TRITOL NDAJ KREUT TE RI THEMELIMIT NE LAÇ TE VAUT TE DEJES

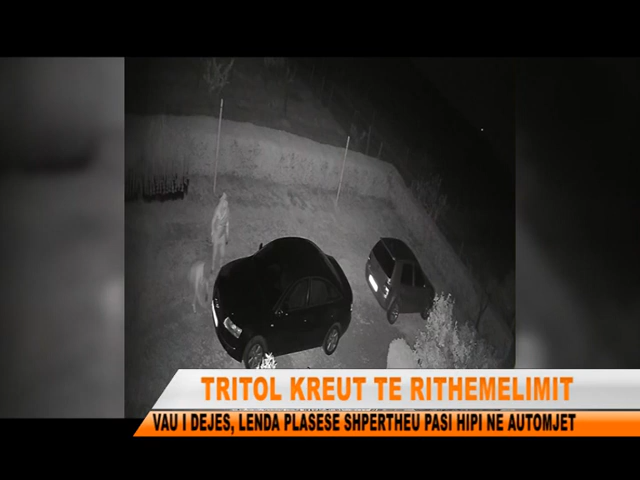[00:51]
Në gjarë e rrënd është registruar rrëthorës 7-10 minuta në fshatin Pacham, pra në banesis së ndreces, sa sija dritolit u vunë në piesën e përparme të makines në dërsa shpërthimi ka ndodhër në momentin, që Benard Ndreca ka hipër në mjetin e ti ti pa udi, shpërthimi është kruar me telekomandë,